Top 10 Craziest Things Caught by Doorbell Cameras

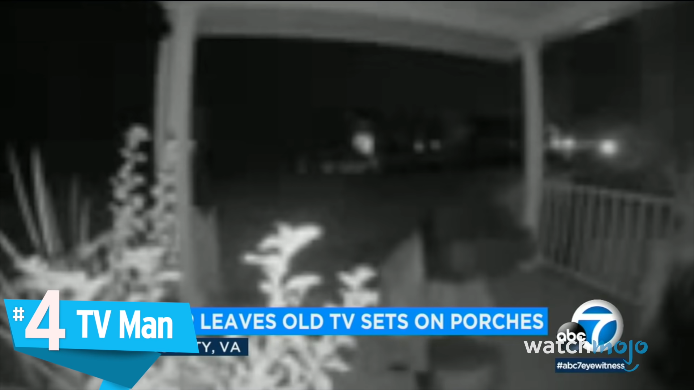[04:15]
TV Man There are some things we just do not expect to see on our doorbell cam. Heck, a UFO, a ghost, or a Sasquatch wouldn't be quite as surprising as what we see in this footage.
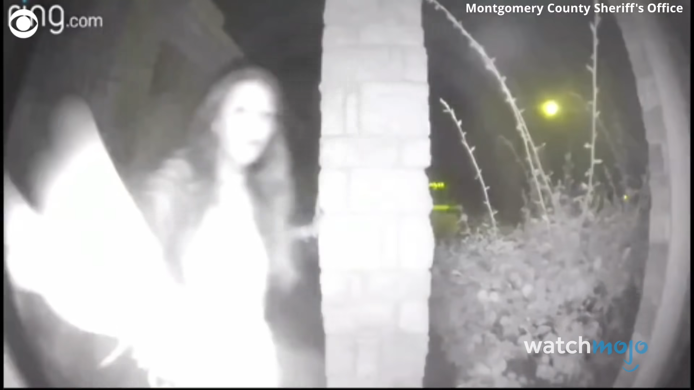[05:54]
A panicked woman comes to the door with what looks like shackles around her wrists. It's a shocking and scary sight, but she was the one in danger.